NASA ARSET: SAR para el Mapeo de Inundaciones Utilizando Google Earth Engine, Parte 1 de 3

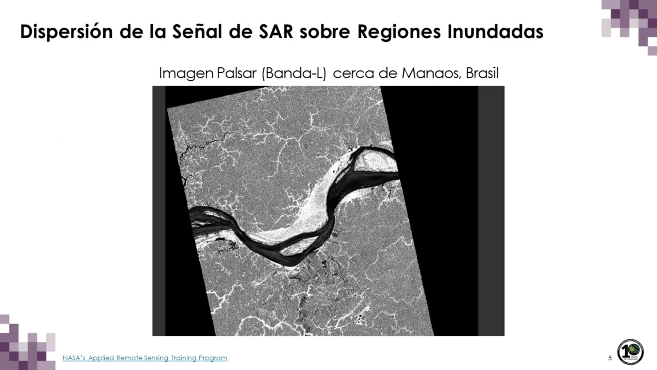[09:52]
y por ello es que el radar es un sensor ideal para el estudio y monitoreo de humedales o de áreas inundadas, especialmente inundación bajo la vegetación. Los parámetros del sensor que influyen la señal de radar son la longitud de onda, la polarización y el ángulo de incidencia.
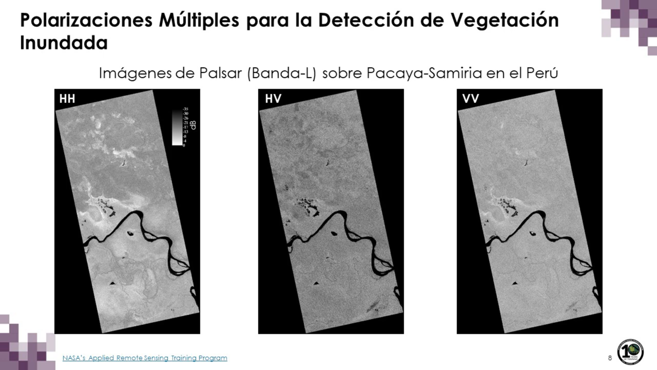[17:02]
Así que HB es una polarización para usar cuando uno quiere detectar vegetación. Aquí tenemos una imagen RGB de diferentes polarizaciones, HH, HB y BB.